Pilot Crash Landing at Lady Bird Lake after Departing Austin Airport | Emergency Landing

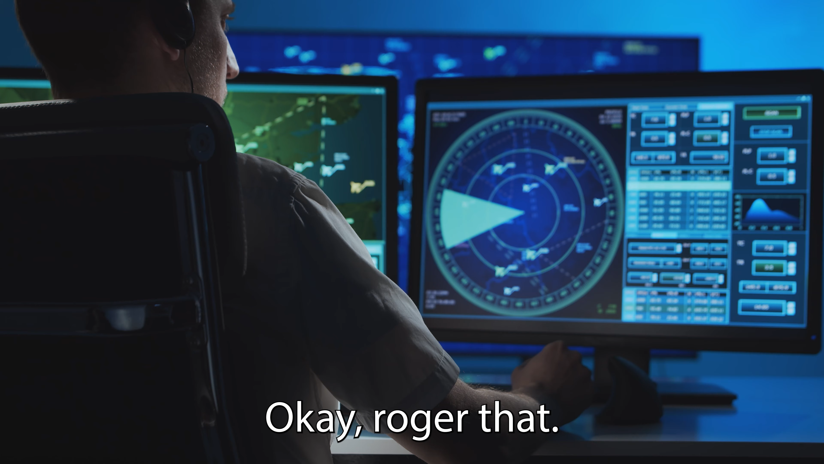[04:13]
Okay, roger that. And right here, says 5384, low altitude alert, show you 1,000 ground.
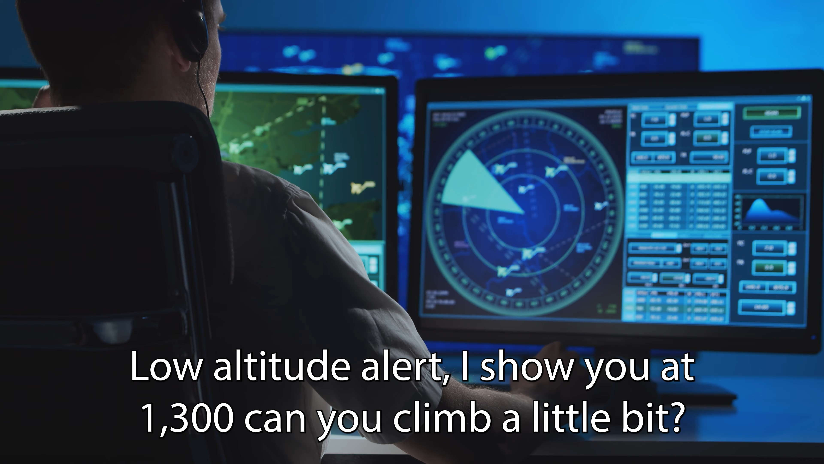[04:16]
Can you climb a little bit? I'm at 0 inches, sir. Oh, I can't see where I'm going.
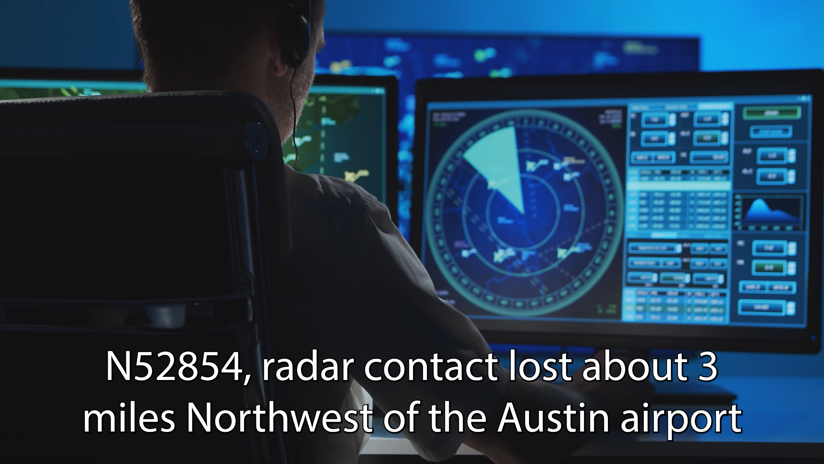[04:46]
Number 52854, radar contact loss about 3 miles northwest of the Austin airport.